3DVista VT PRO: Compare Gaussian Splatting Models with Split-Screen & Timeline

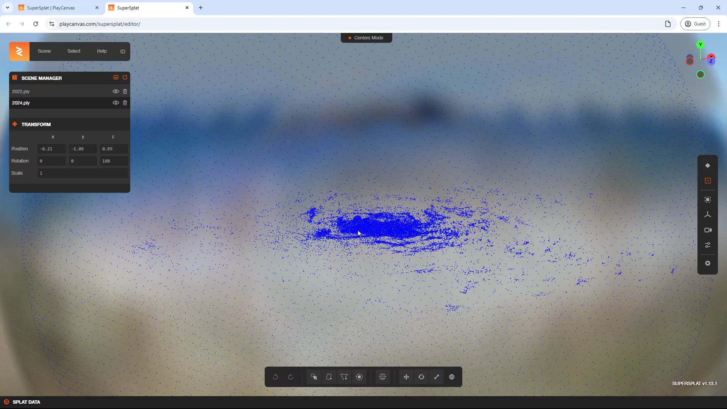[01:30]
only one model might be visible, because one may be covering the other.
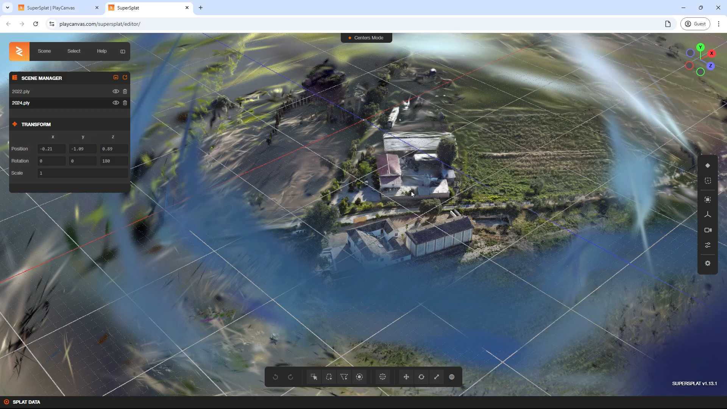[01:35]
By using the eye icon, you can hide one model and switch between them.
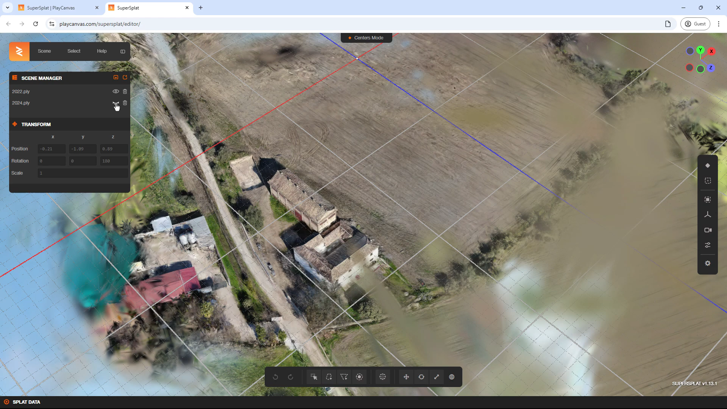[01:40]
The goal is to align model 2 to the coordinates of model 1 using the transformation panel adjustments.
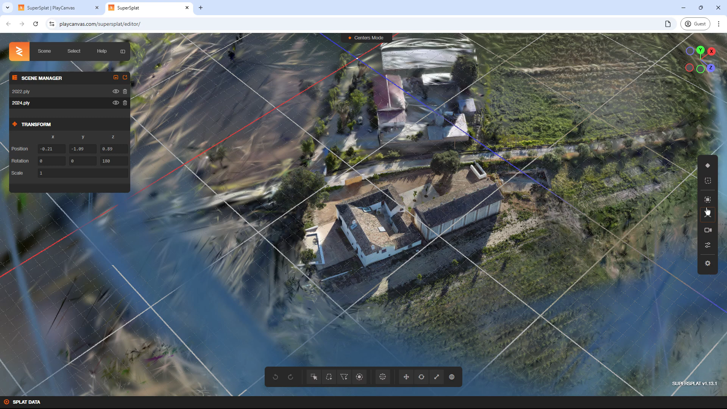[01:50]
It's best to reset the view and center the camera first. Choose a top-down view, zoom into the center, and start aligning one model with the other.
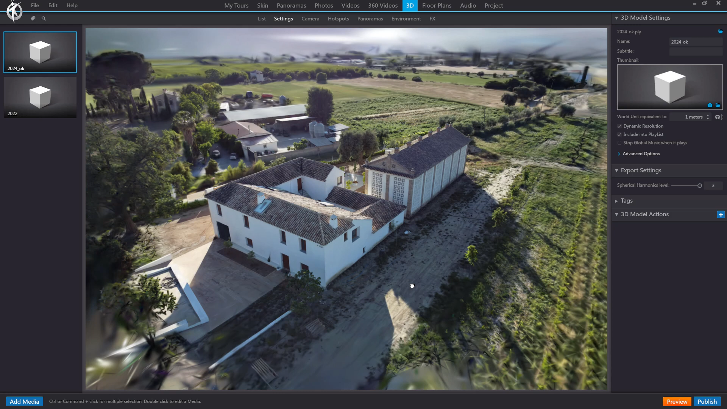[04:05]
We'll view it and select a more convenient angle, like this one for instance, and set it as the initial view.
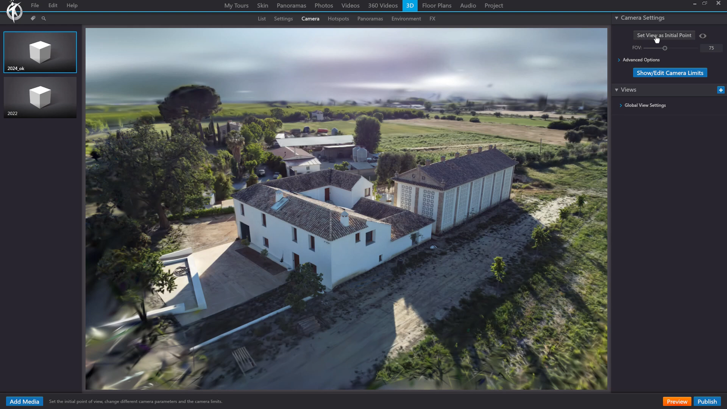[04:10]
If you'd like, we can use this initial view as a thumbnail for easy reference.
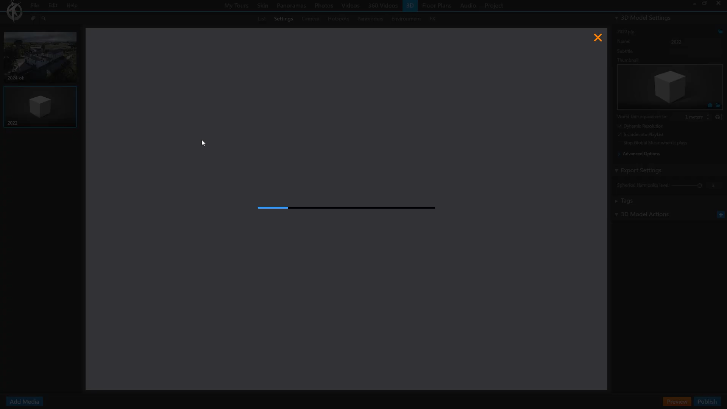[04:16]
Let's open this model and adjust its camera settings a bit as well.
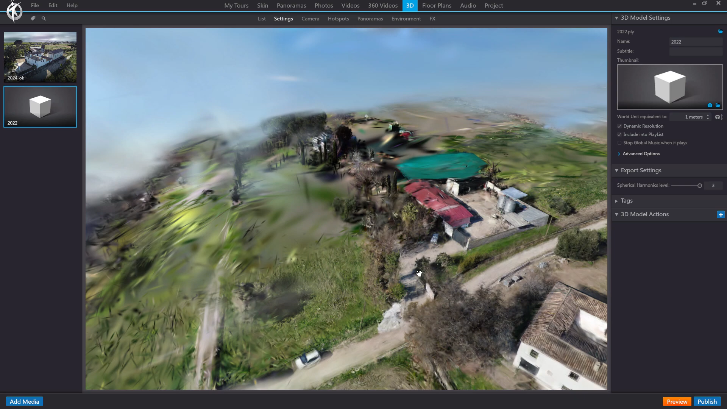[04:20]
There's no need to match the camera view of the other model exactly.
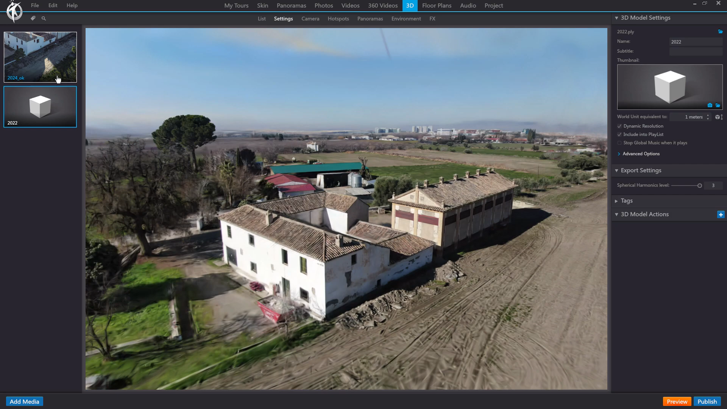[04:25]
In fact, we'll use a different view to demonstrate.
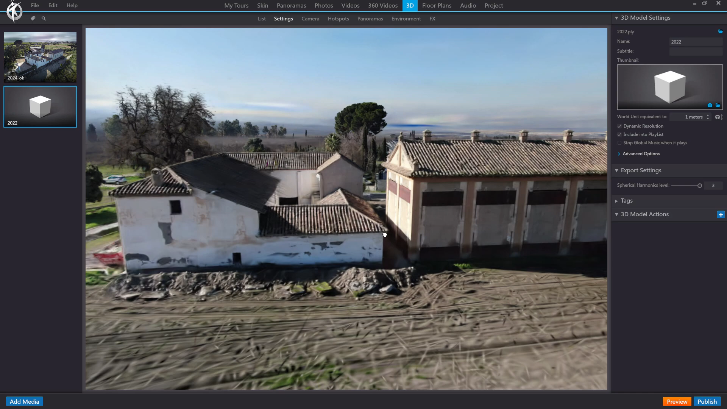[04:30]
For the second model, let's set this angle as its initial view and create the thumbnail for it. Next, go to the Skin panel.